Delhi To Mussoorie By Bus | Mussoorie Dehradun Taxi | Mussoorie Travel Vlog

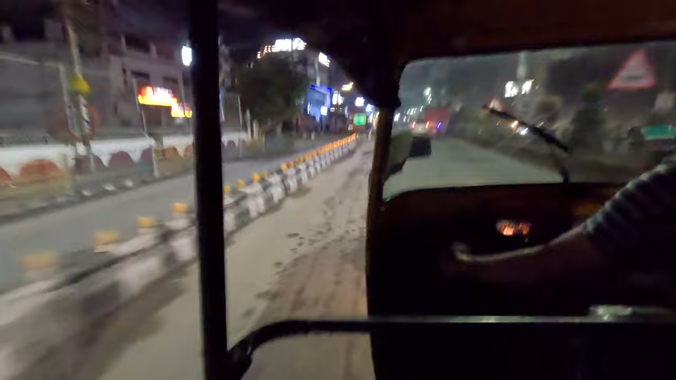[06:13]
जादा का टाइम हो गया है और अपन अभी देहरादून पोच चुके हैं यह लिखा